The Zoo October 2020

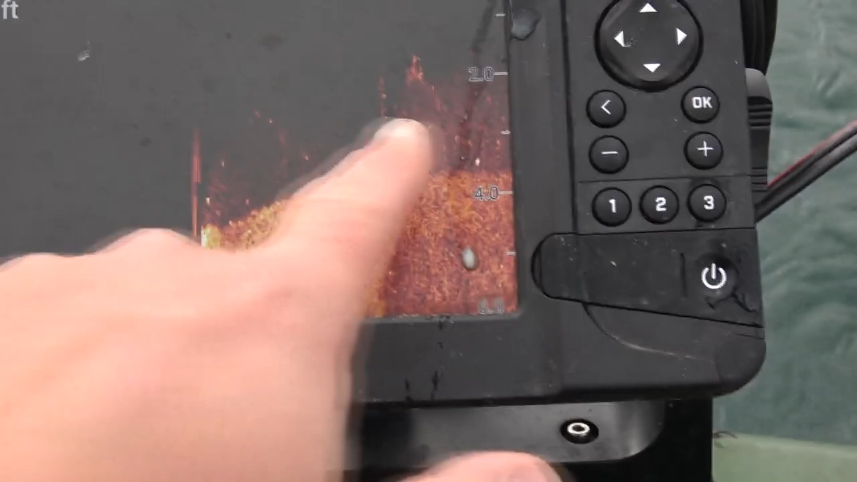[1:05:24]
So you can see here, I'm in 4 foot, and 2 foot of it is that onion.
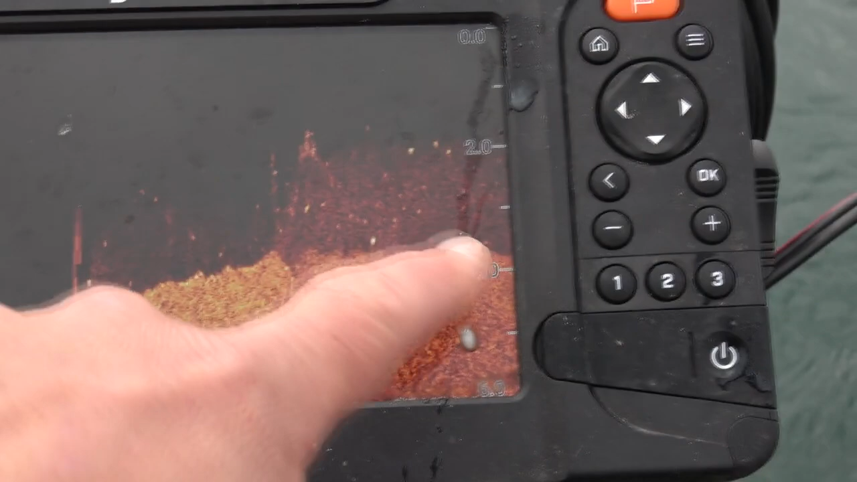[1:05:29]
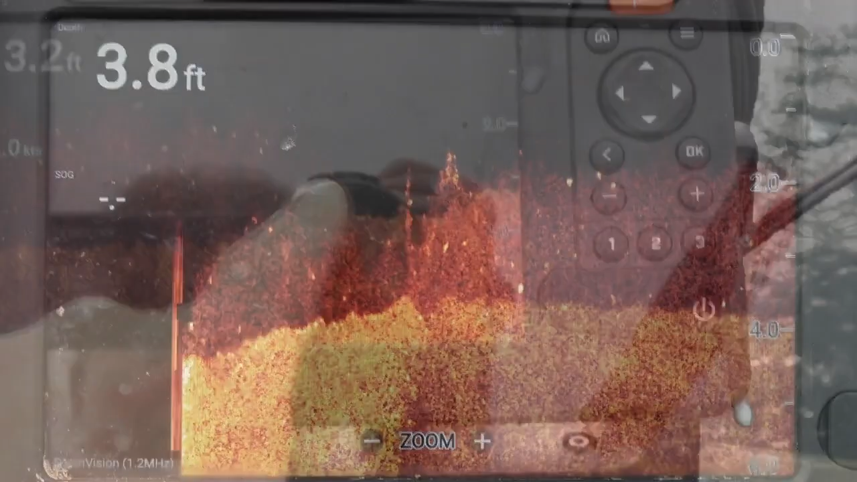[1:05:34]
There's obviously a typical clear spot. Great fish finder, this, guys.
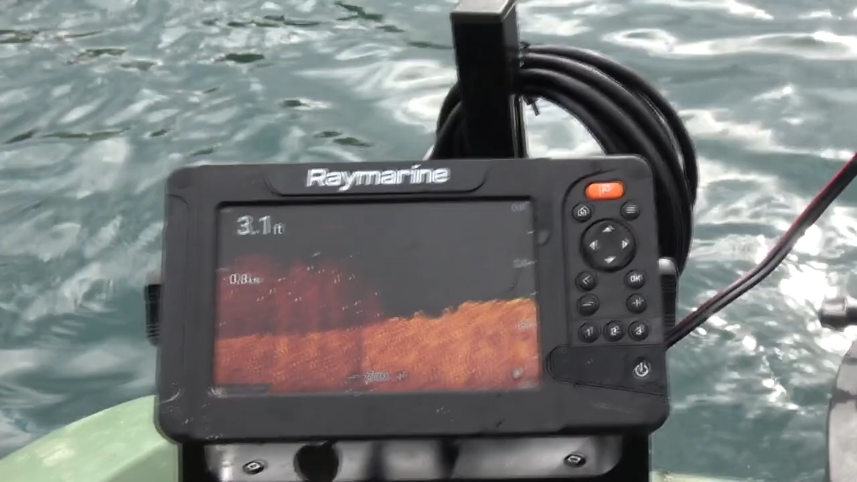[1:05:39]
On screen: depth 3.1 ft
I'm often asked about fish finders. I'm not very technical, but this has been brilliant.